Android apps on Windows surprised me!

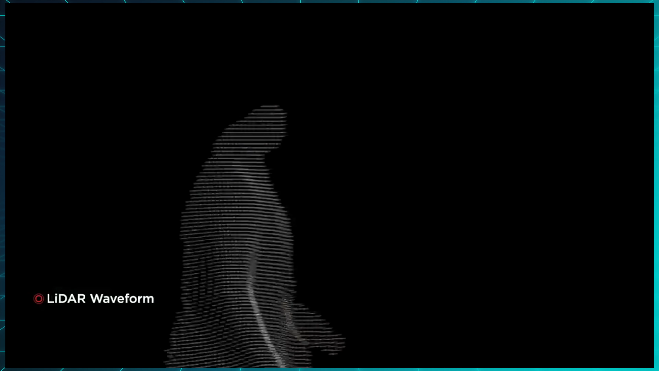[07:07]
as these wide little dots in the distance, so a focus puller can choose real-time what to focus on, and can adjust and easily nail the shot.